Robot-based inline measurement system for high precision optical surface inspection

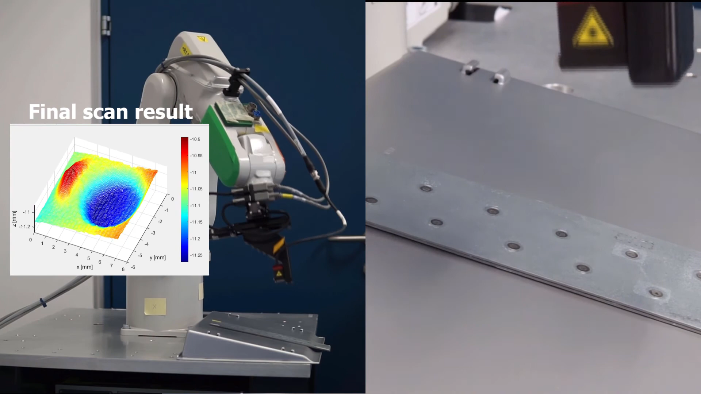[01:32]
The metrology system provides flexible surface inspection for a measurement volume of 50 x 50 x 25 mm.